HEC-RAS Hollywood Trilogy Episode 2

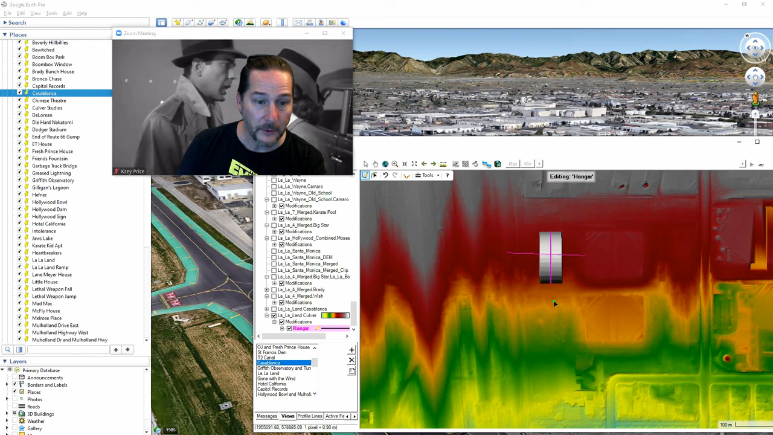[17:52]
If I click my arrow here, I should be able to draw another one on this side. And I'll just copy and paste the same thing into these ones.
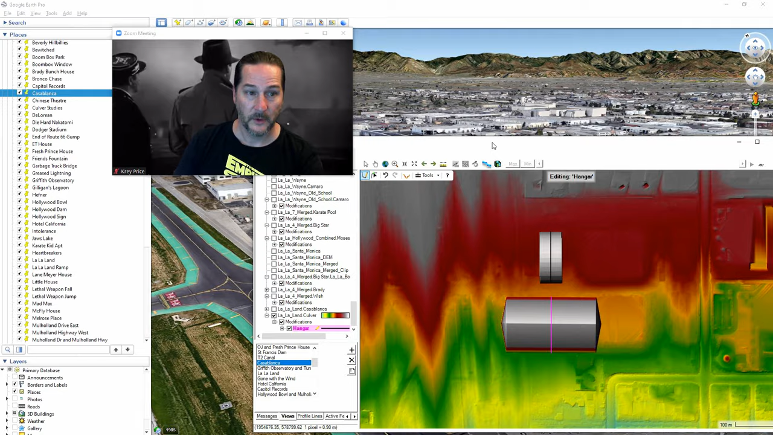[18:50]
Now, once I save all these things, I do have a couple of other options available to me.
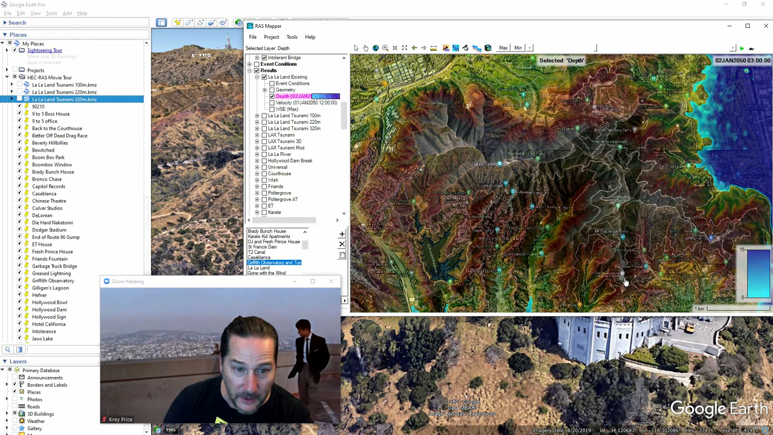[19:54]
Here it comes. Let's again, here's the Griffith Observatory.
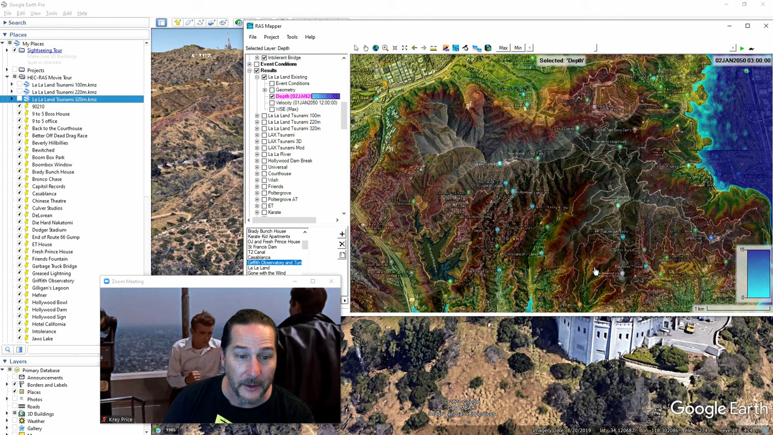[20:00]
And out here, there's the Hollywood sign right there. So as this comes in, and heads up, you can see, even though it's an observatory, you'd think it'd be up on top of a mountain. It's on top of a bridge line. The Hollywood sign, which is below the top of the bridge line, is still well above the flood here.
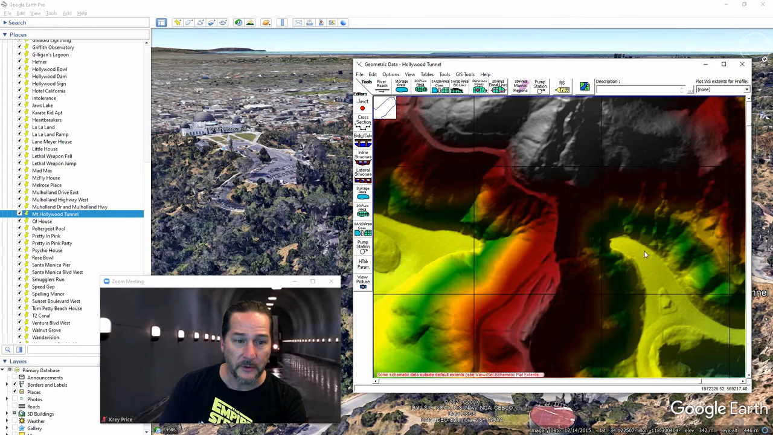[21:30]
Again, just to highlight the Hollywood Tunnel and show you some of the things that we can do with tunnels and with the shapes of these things here. Let me just pull up the geometry editor here and just show you in this area. Again, I've got a massive grid size here, which we could refine. If I wanted to put a tunnel in here, these really aren't new tools. I'll just do this the old way, as we always have before. I don't think the new bridge tools would necessarily apply here. We'll still want to make this one as a tunnel. So first, I will draw myself a 2D area connection. Again, upstream and downstream doesn't really matter in this case. You may want to do it right along the roadway here, and then we can enforce that one as a brake line.
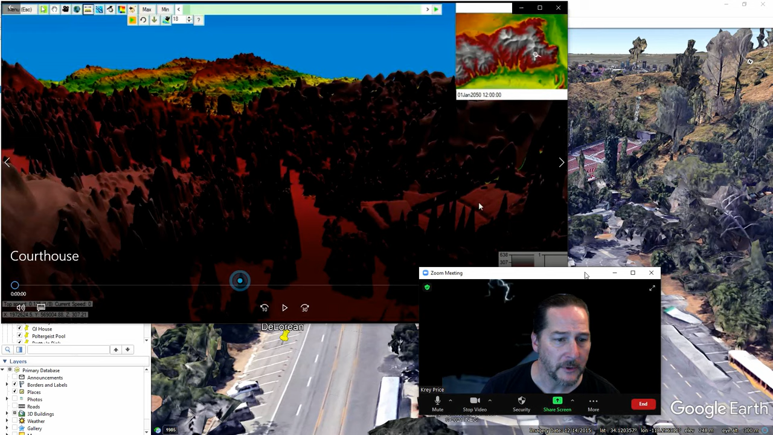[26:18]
And let me get myself out of the way. And you can see there the Greek theater in both Google Earth and in the 3D viewer. So we'll start out going very slowly. Again, we've got to get up to 88 miles an hour by the time we get to the courthouse.
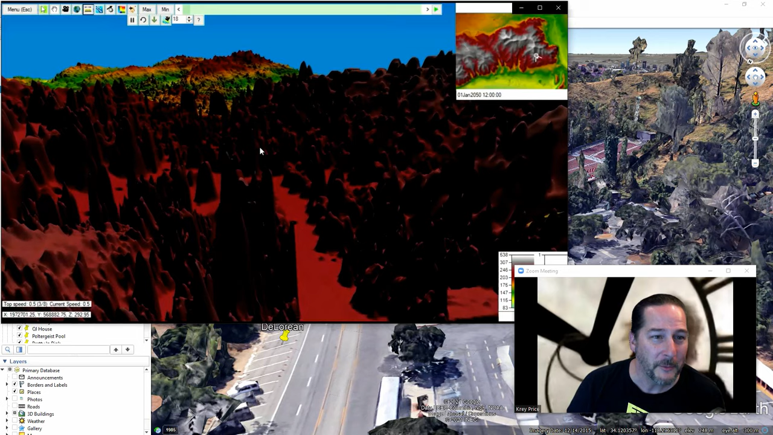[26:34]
You can see our little inset map there showing us where we're at. The terrain does look a little funny here. It's because I'm using a very large terrain data set. Even though it's higher resolution, you're only going to get so much out of the 3D viewer. So if you want more resolution out of it, maybe clip it to something smaller. Again, we're accelerating a little more quickly here. We'll come back up and see, I think as we come around the bend,
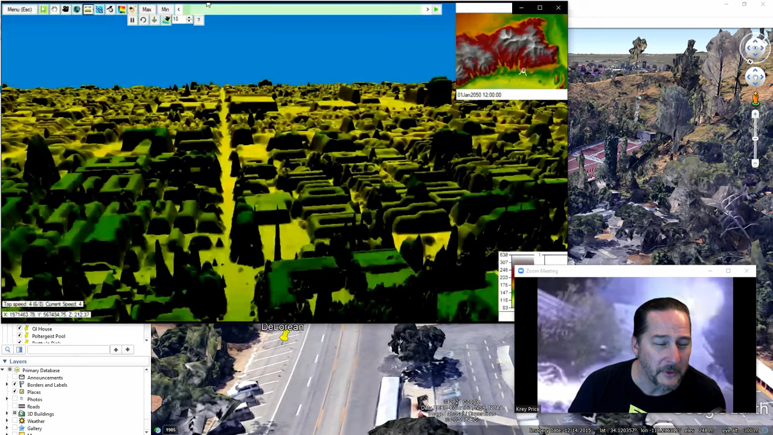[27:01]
we'll see that flood wave from the dam breach model that we saw earlier. Getting on to the 101 here.
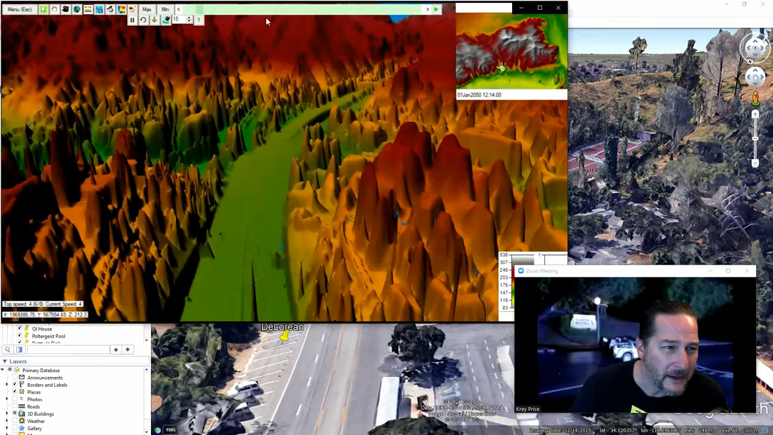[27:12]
The overpasses, some of them look a little funny, again, because they're right in the terrain. Keep accelerating. Let's move up here.
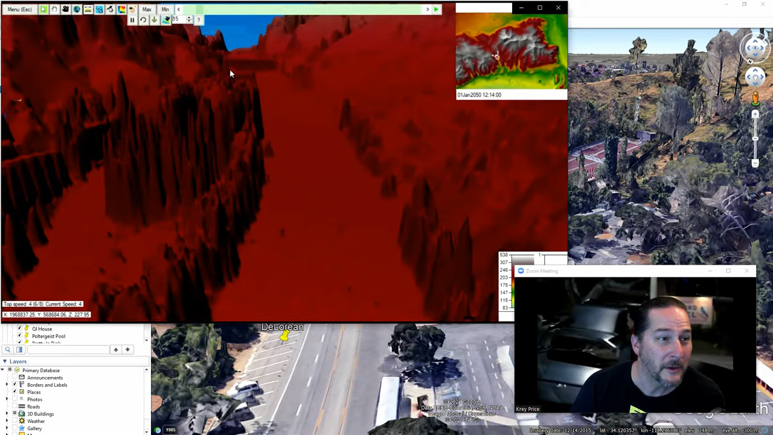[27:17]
We've got to get this timed to the millisecond when the paper said 10.04 p.m.
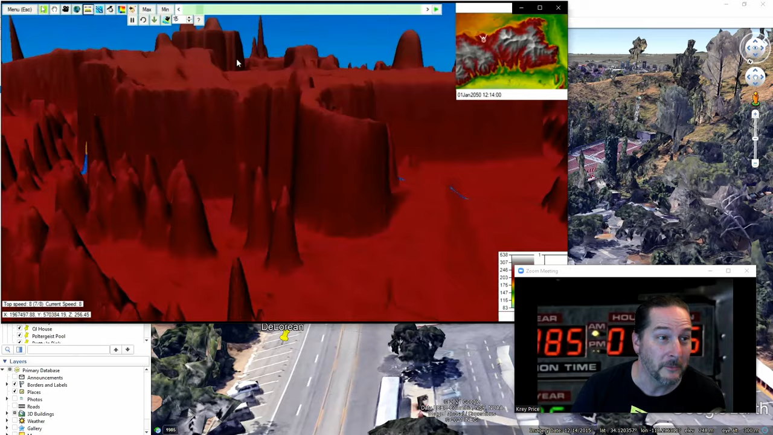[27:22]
You've only got a millisecond to get that right. And we've got to the top speed and probably missed it there.
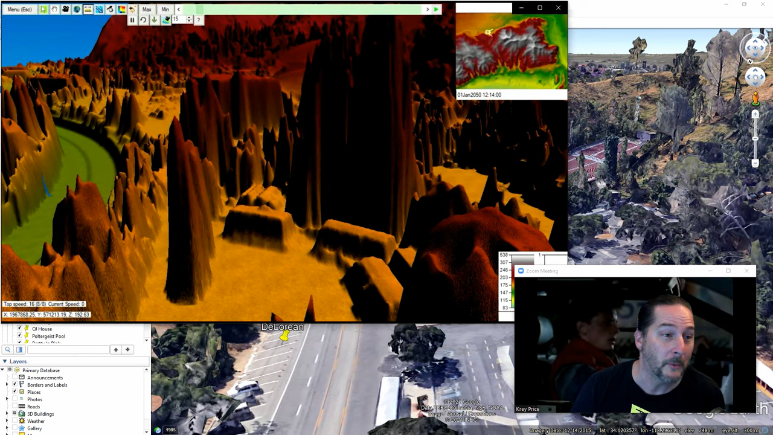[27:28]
Let's back up a bit and try this again. Going a little more slowly this time. You can see the courthouse right there. That's where we're heading. There it is in the 3D viewer as well. There's the clock tower. And here we go, starting down the hill.
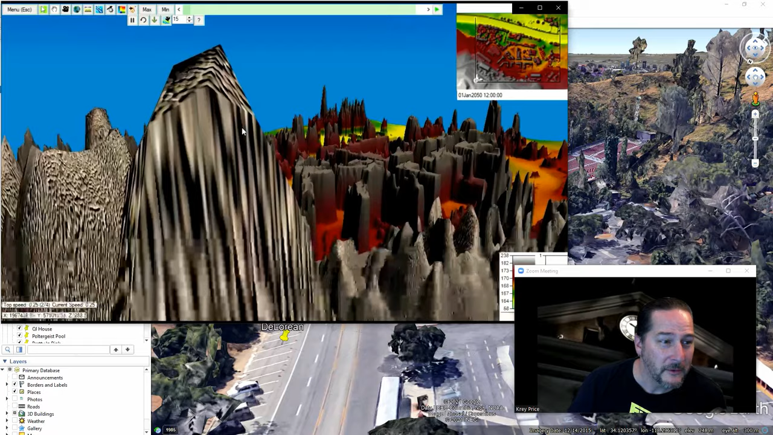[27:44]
And I don't see that. Well, it was a lightning storm, but I'm not sure if it was raining very much. But we'll go ahead and turn on our rain on grid as well as we come around here on the bend.
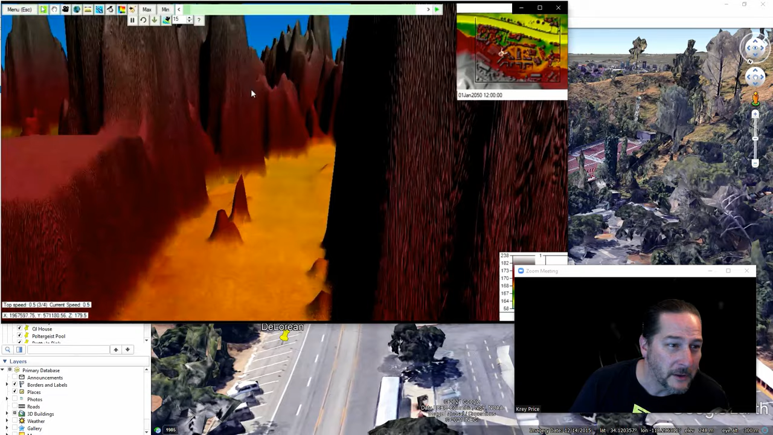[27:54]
Rain on grid doesn't really look all that great in the 3D viewer. But there it is. So you can see the clock tower there.
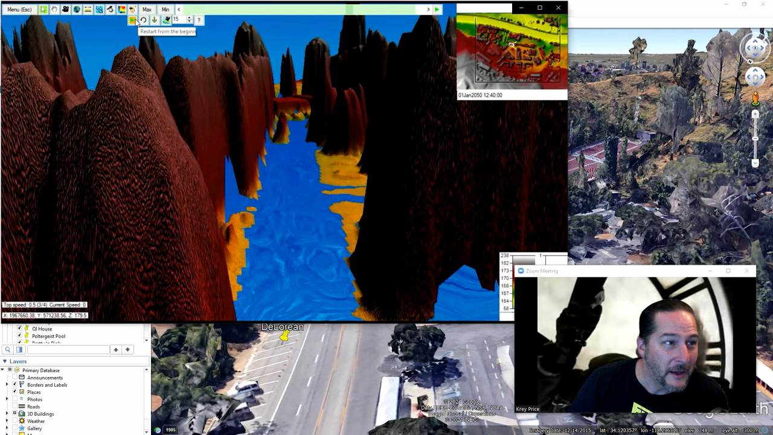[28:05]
And let's start back up again. And here we go. And yeah, if we missed it, we'll go straight into the building here.
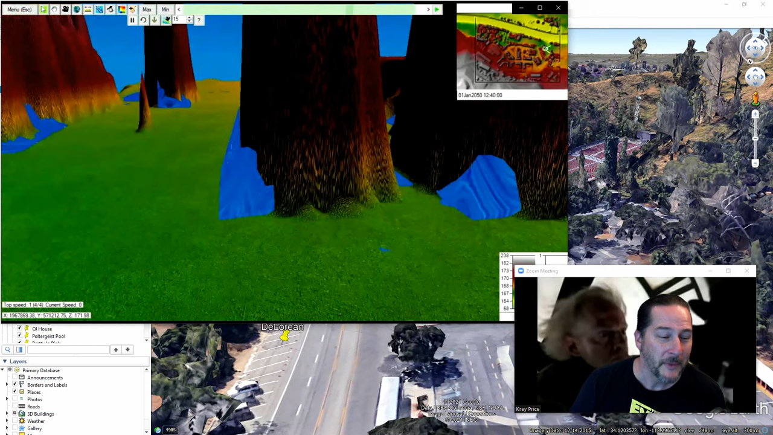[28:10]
But one thing I do want to point out here. There's the clock. But just to the right or to the left of this, which you'll see there as we let this flood come and go, is that's the LA River down there.
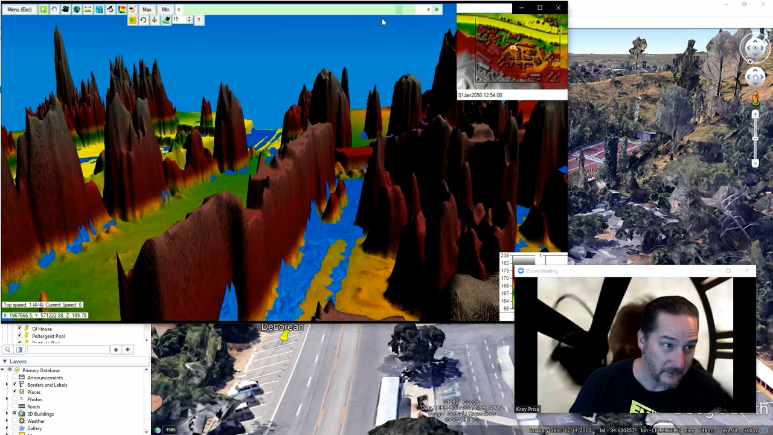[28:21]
So we're right up against the LA River, which we just visited. And interesting, these buildings here, that's just a facade.
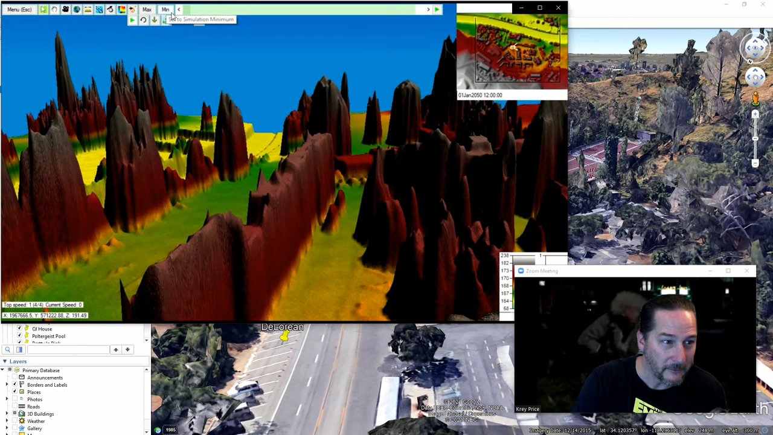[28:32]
They look kind of funny because they're so skinny, but that is just a facade. You can see a much better view of that if I get rid of this.